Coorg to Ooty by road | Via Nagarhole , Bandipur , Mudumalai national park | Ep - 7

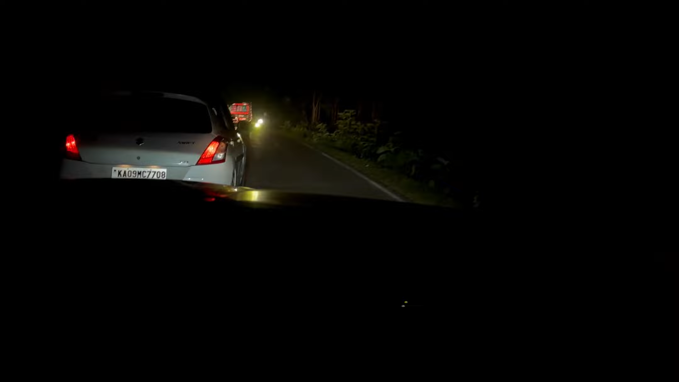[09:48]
तो दोस्तों अभी बंदीपुरा टाइगर रिजर्व का गेट पार कर गए, यहीं पे ही कर्नाटका का बॉर्डर खत्म।
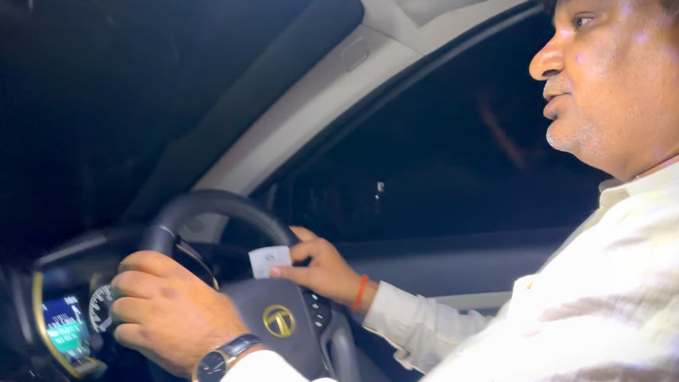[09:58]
अब हम लोग तमिलनाडु स्टेट में इंटर कर गए हैं।
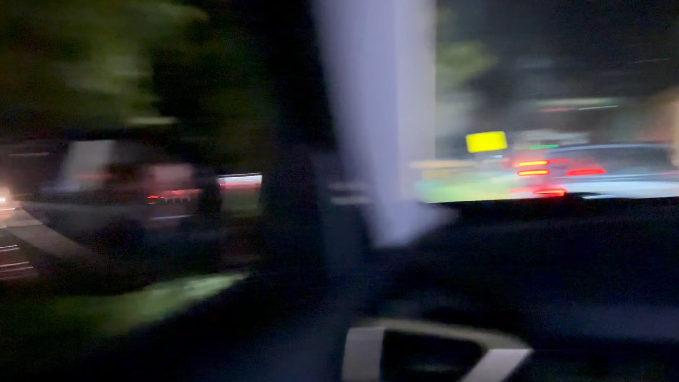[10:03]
जैसा आप देख सकते हैं ये पुल है नीलगिरी डिस्ट्रिक्ट बोर्ड का।
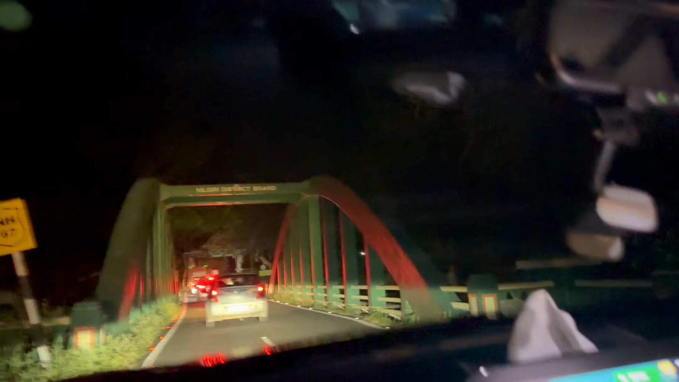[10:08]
अब यहाँ से तमिलनाडु शुरू होता है, ये तमिलनाडु का गेट है।
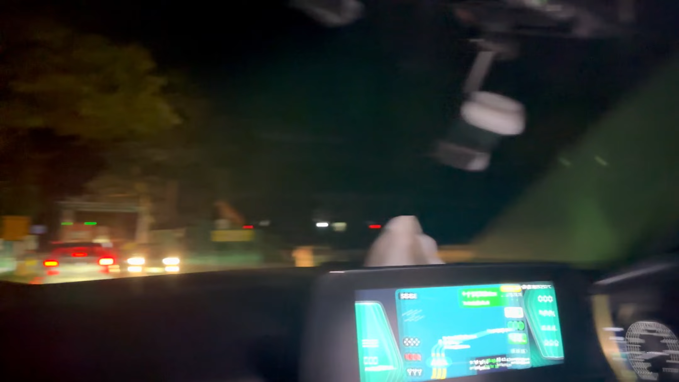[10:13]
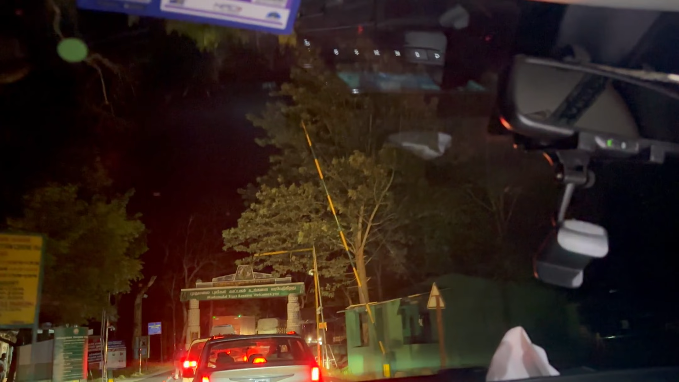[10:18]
अब यहाँ से हम लोग तमिलनाडु राज्य में पहुँच गए। तो चलिए
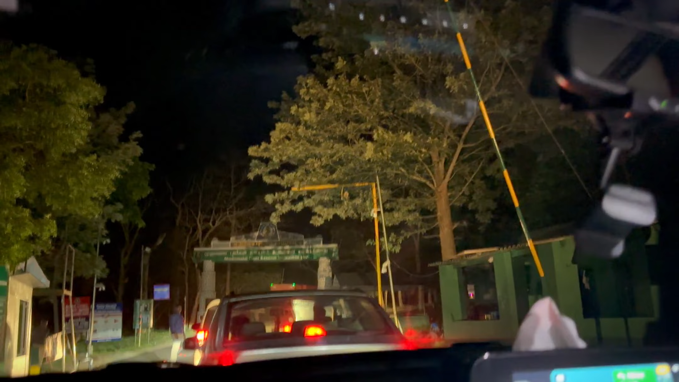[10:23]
तो दोस्तों, ये मुडुमलाई टाइगर रिजर्व का एरिया शुरू हो गया।
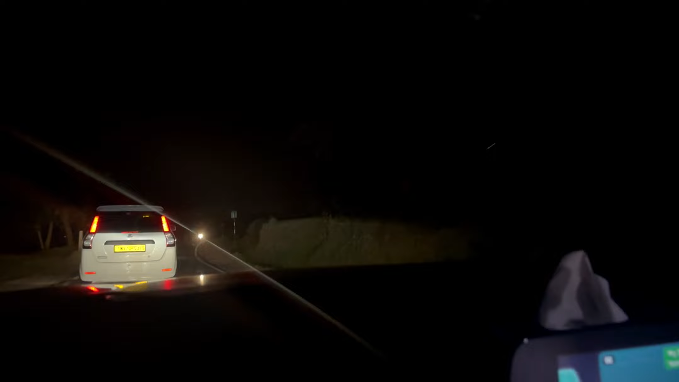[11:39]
रास्ता बढ़िया तो है लेकिन पतला बहुत है।
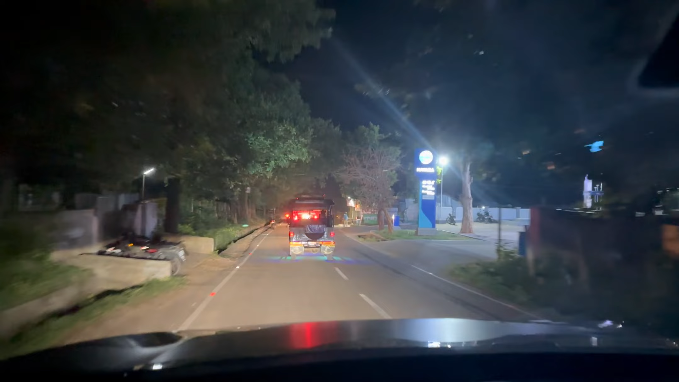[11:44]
अब जाके दोस्तों नेटवर्क आया, हमारे होटल का लोकेशन मिल पाया।
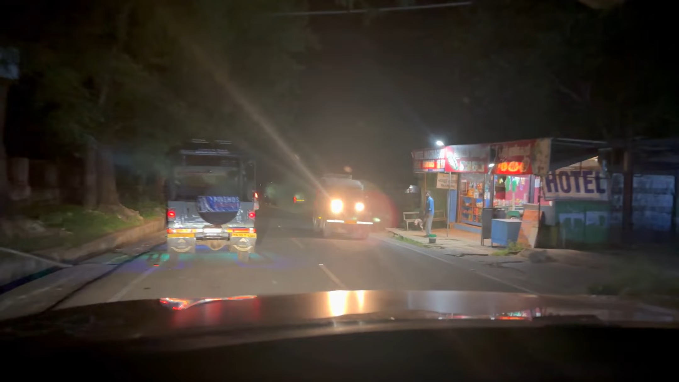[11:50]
अभी कोई मार्केट पड़ी है, नाम तो मैं नहीं जानता हूँ।
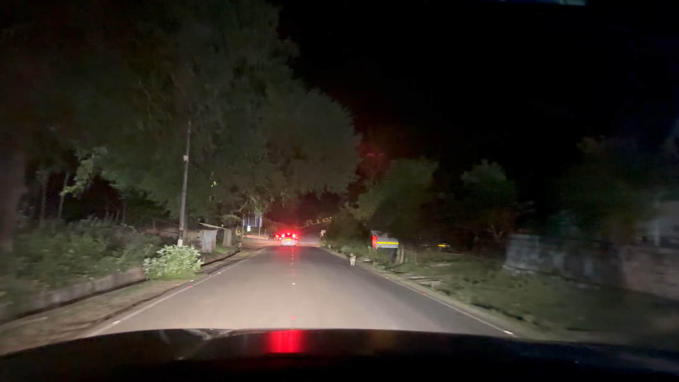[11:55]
यहाँ पे जीप बहुत दिख रही है, तमिलनाडु में आता जीप बहुत चलती है,
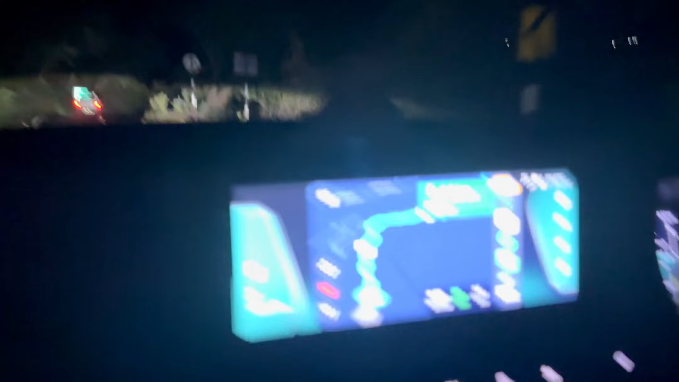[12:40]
पूरी रोड एकदम जिग जैग, मैंने पूरा जलेबी बना दी है। रोड अच्छी है, यहाँ पे आपको 2 लेन है, कोई दिक्कत नहीं है।
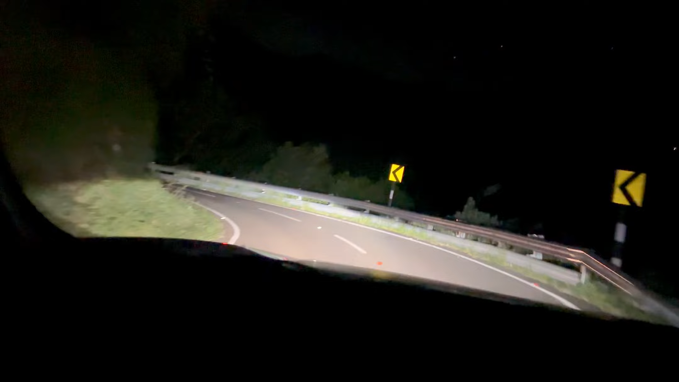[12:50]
यहाँ की ट्रैफिक के हिसाब से समझो ठीक ही है, क्योंकि ट्रैफिक इस टाइम तो भाई बिल्कुल ट्रैफिक नहीं है, लेकिन गजब की स्टीप चढ़ाई है।